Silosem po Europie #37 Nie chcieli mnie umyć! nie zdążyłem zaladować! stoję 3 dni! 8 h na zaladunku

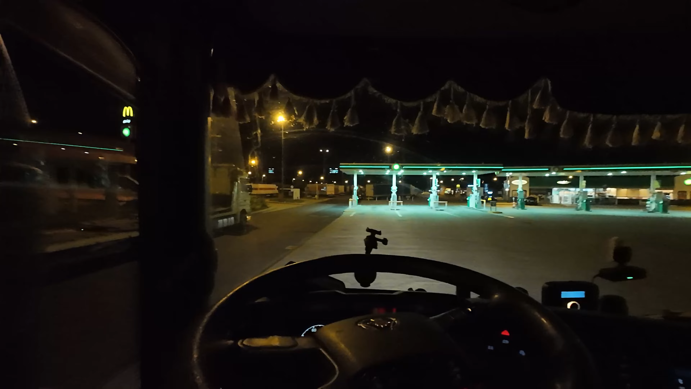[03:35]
żeby mieć więcej dziewiątek na ten tydzień. Ale na razie o tym nie myślę, na razie trzeba jechać, gdzieś zaparkować. Także bajo, do jutra. I moi drodzy, jak widzicie, kierownica do góry, może nie do końca widzicie. Stoimy przed pompami. Tak troszkę, o, dupia to.
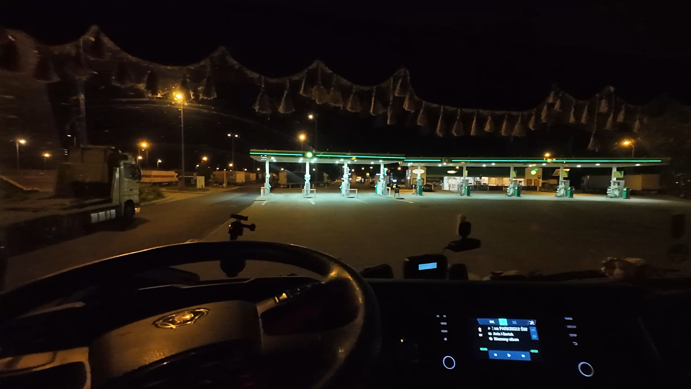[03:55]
Ale jeszcze miejsce obok mnie jest. Trzeba zgasić światełka. No i też pasuje zgasić skanie, ponieważ no, skanie jak skanie głośno pracuje, a tutaj chłopaki śpią, to nie ma co im przeszkadzać w śnie. Zresztą ja idę robić to samo. Tylko sobie zgaszę bordeluweczki.
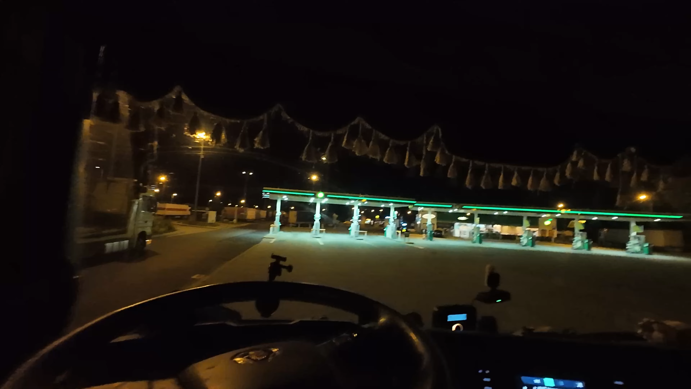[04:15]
A nie wiem, czy widzicie, ale przede mną jest maczek na mopie Kwaj. Także idę się skusić na niego. Jakieś, w sumie, jakby tak nie patrząc, to jest chyba obiad o godzinie 23, więc troszkę późno. Ale grunt, że coś ciepłego wleci dzisiaj. Także kręcimy dziewiątkę.